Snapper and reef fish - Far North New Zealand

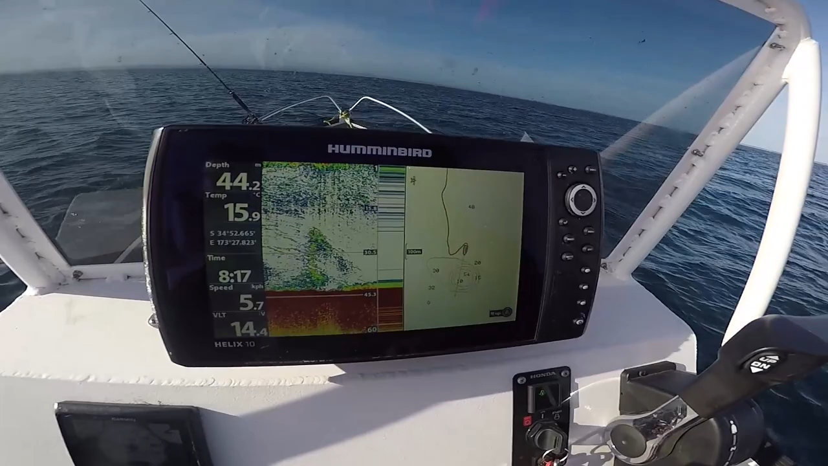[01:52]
On screen: depth 44.2 m, water 15.9°C, speed 5.7 km/h
There was some good sign on the sounder so we stopped for a look.